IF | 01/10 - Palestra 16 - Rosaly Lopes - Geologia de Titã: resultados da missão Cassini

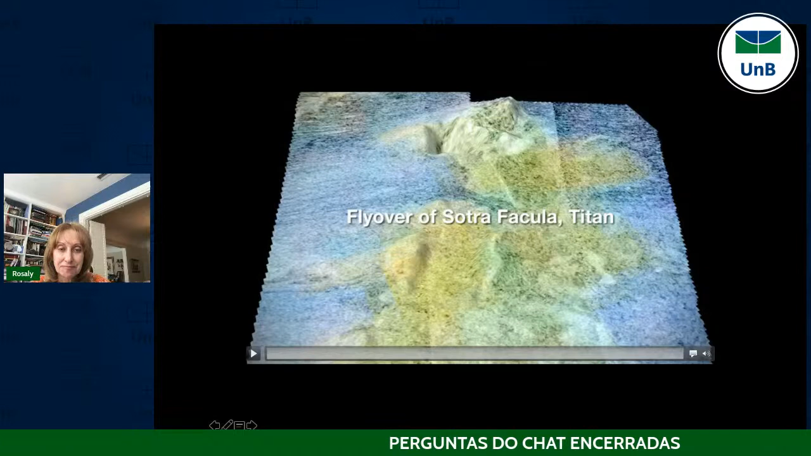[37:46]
é um como se fosse um é um vídeo que foi feito por um colega meu e é a topografia de titã as cores aqui são cores do instrumento que é o espectrômetro mostrando que as partes que a gente acha que é um vulcão um criovulcão são diferentes dos terrenos de
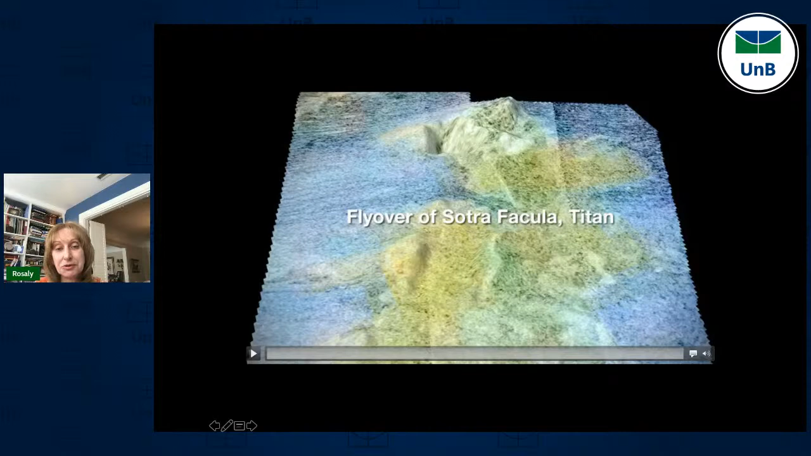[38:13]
dunas que são as partes azuis então eu vou mostrar esse para vocês tem uma cratera muito profunda de mais de um quilômetro
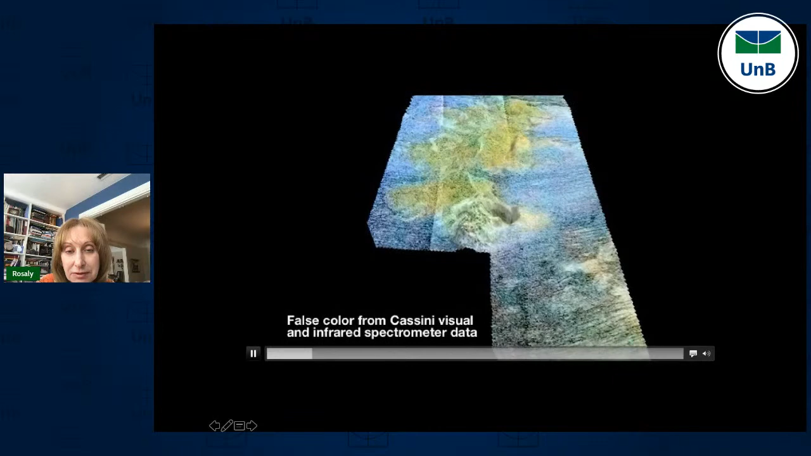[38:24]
de profundidade e do lado de uma montanha
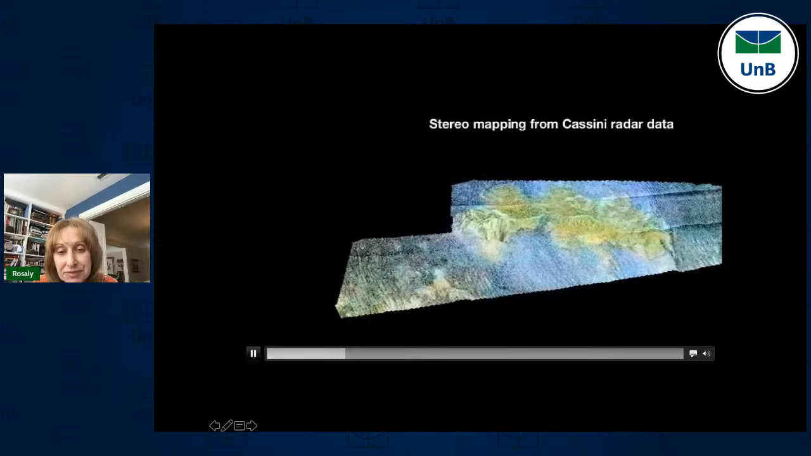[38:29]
que tem mais de um quilômetro de altura depois tem esses que
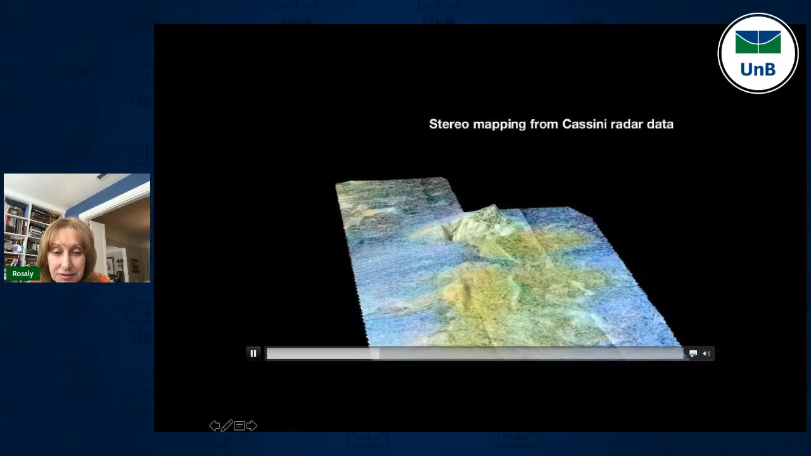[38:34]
estão em verdes parecem lavas mas lavas de gelo que saem desse desse vulcão
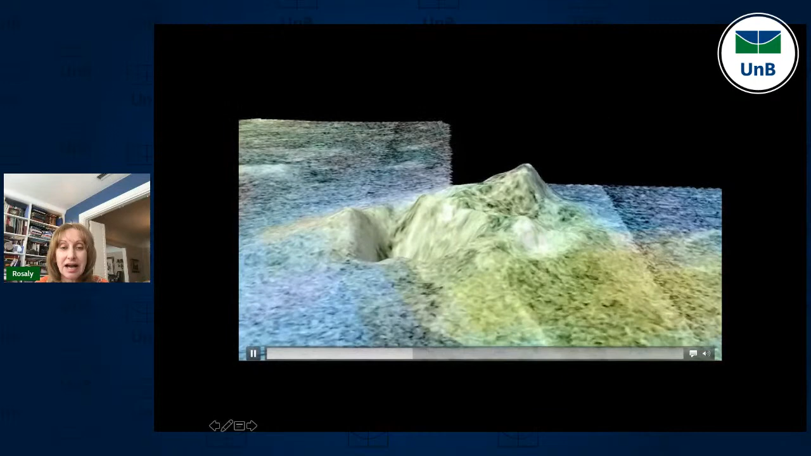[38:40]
e agora nós vamos mudar em vez das cores de
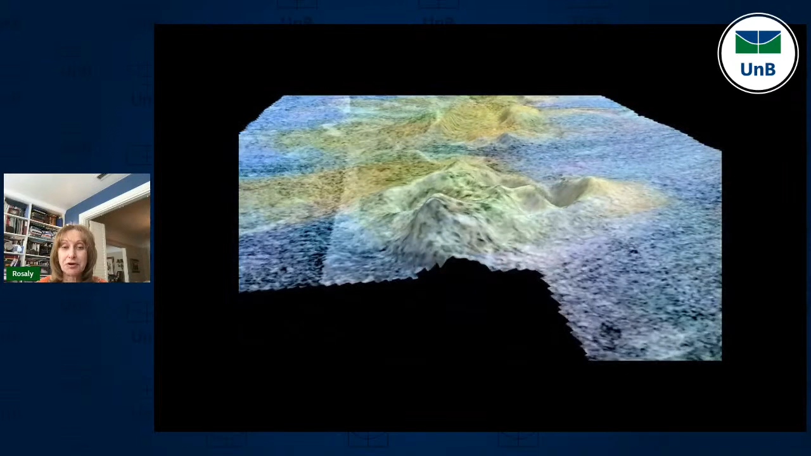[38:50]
composição agora são cores falsas mas indicando topografia então para mostrar que